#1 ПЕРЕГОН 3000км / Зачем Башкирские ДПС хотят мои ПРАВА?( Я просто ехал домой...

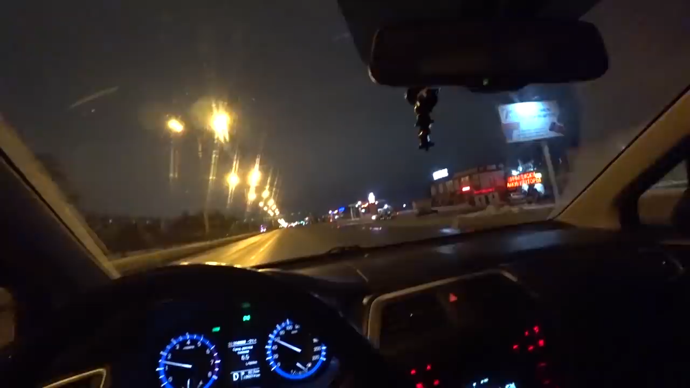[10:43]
Блин, инспекторам чуть не попался вот этим. Они и скорость смотрят, и светофор. Я и на моргающий зеленый заехал, и скорость у меня прям на грани была.